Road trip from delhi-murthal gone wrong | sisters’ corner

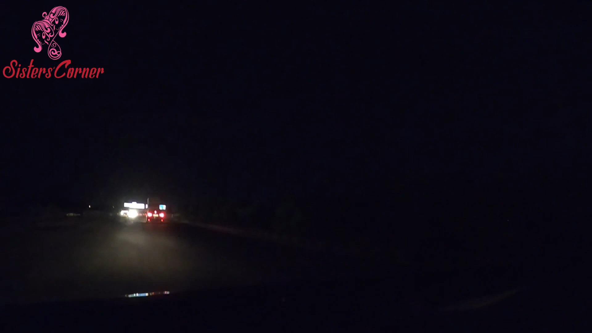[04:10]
गुरु पूर्णिमा का चांद। तो आज एंड थैंक यू टू ऑल माई टीचर्स, माई गुरु, हेयरिंग टूवर्ड्स दिल्ली हाईवे, पेरिफेरल हाईवे हिट हो गया। वेलकम टू ईस्टर्न पेरिफेरल एक्सप्रेस वे।